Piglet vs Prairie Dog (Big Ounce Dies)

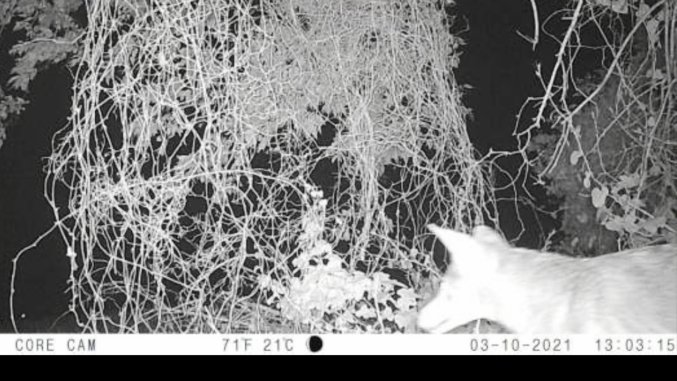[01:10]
while this was going on a coyote was sniffing around the way back end of the
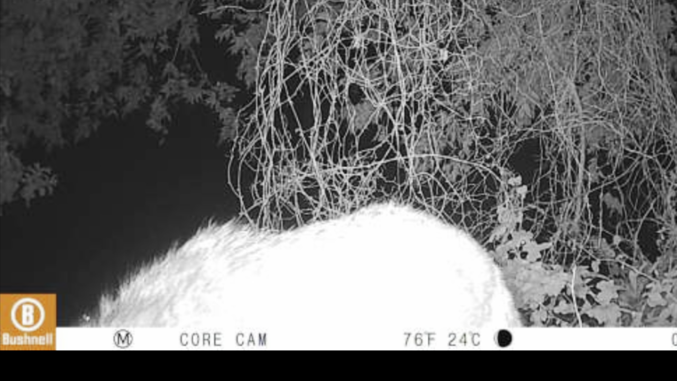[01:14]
property and take a look at this
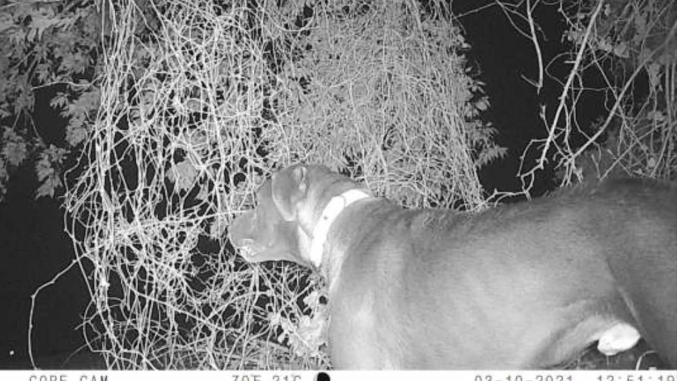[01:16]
that's right this is my son name of pog he's protecting our property and this is why he's been escaping
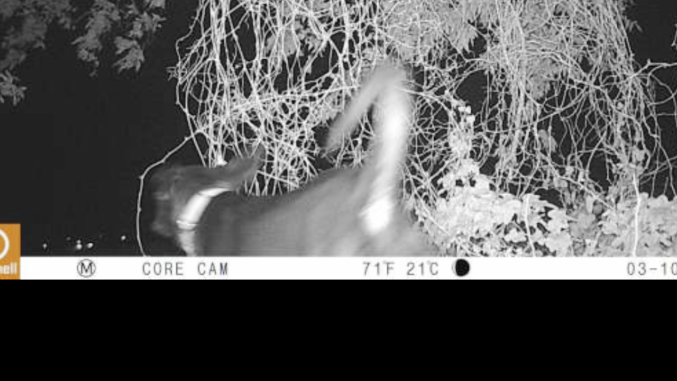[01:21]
i'm not even mad at him anymore well guys